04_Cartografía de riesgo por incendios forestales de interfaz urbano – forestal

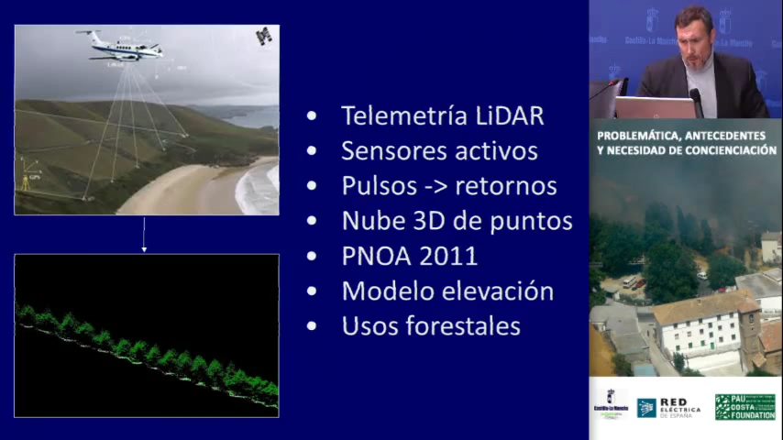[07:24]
hace ya un poco viejo, una telemetría LIDAR que se programó para obtener un modelo de elevación fino. Pero se está dando ciertos usos forestales, entre ellos el poder obtener del modelo digital de elevaciones, restar la altura de los primeros retornos a la vegetación y de ahí sacar la altura de la vegetación sobre el terreno.
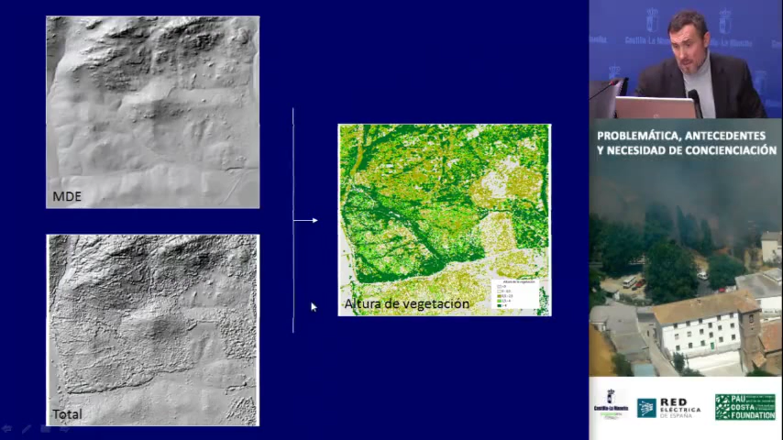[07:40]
La altura de la vegetación que ya es un indicador de qué distribución vertical tengo de vegetación. Una primera cosa que puedo hacer. Otra es, dado que yo tengo el número de pulsos y la intensidad, puedo hacer estimadores de la densidad.
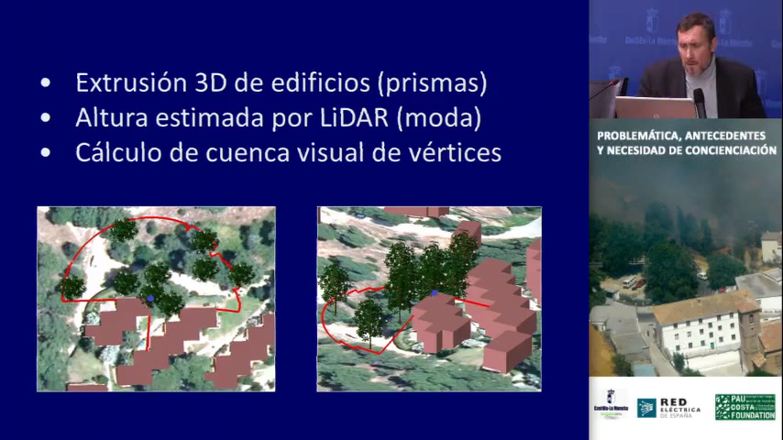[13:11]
Lo que proponemos es, a partir de la planta de las edificaciones, calculamos la moda de los puntos que dice que son a altura y hacemos una extrusión, no es el edificio, pero es una representación del edificio y para cada uno de los vértices, miramos, vemos, a ver cuál es la cuenca visual tridimensional que es capaz de ver vegetación. Después, para esa cuenca visual, que es lo que dibujéis con una especie de esfera, fijaros que aquí el efecto de apantallamiento de este vértice por parte de esta edificación,
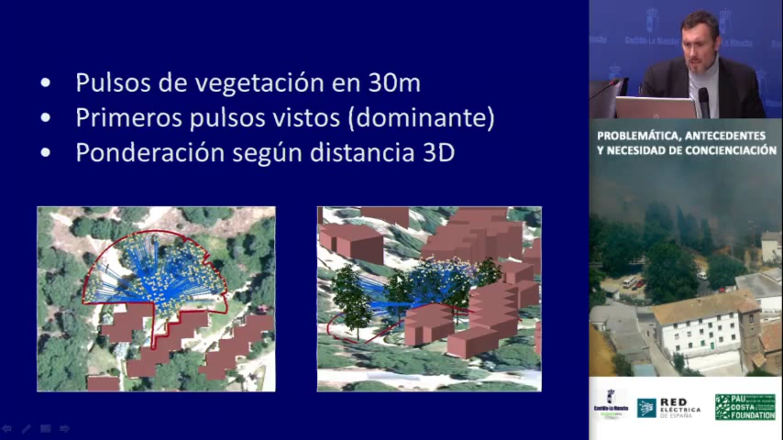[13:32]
contabilizamos todos los puntos en tres dimensiones de toda la vegetación circundante y hacemos una ponderación con respecto a la distancia.